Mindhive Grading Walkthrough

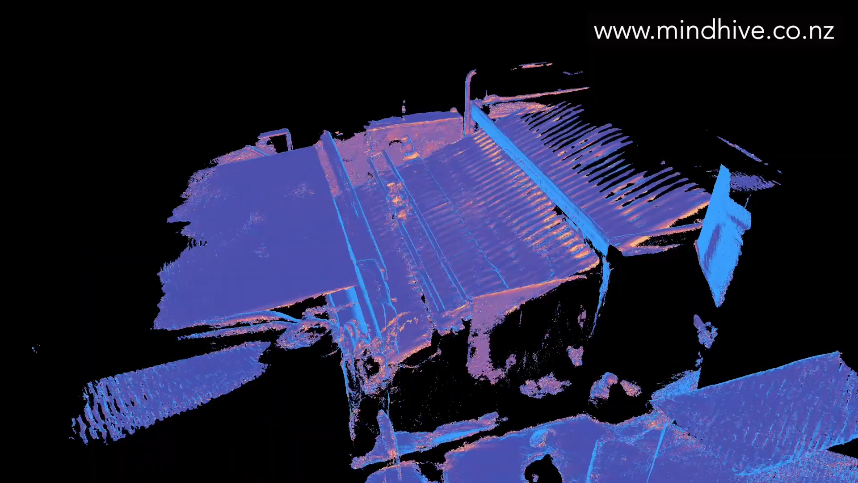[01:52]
Before we come to a site for an installation, we would have had a tech team member arrive with a 3D scanner to give us a big detail of a site overview before we then specify a machine.
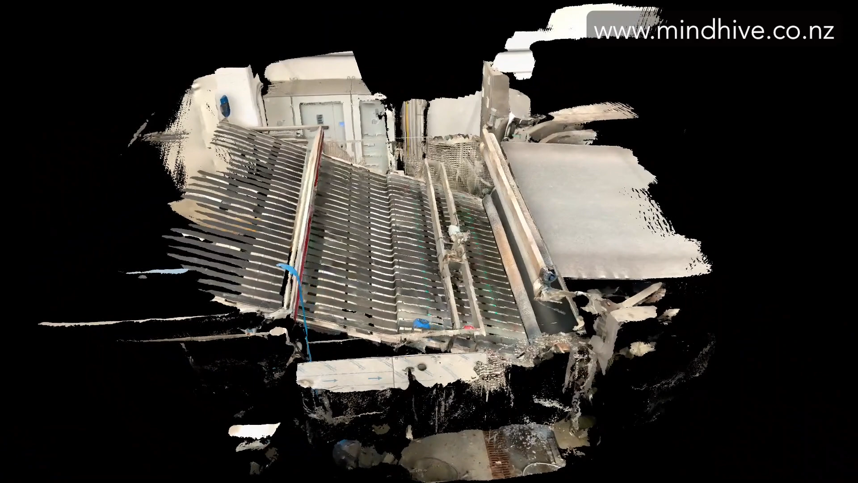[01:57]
All of our machines have custom built frames, which are purpose built for the size and dimensions of the ringer, the felt, any other supporting equipment like water stacker outfeeds or outfeed belts have to be taken into account.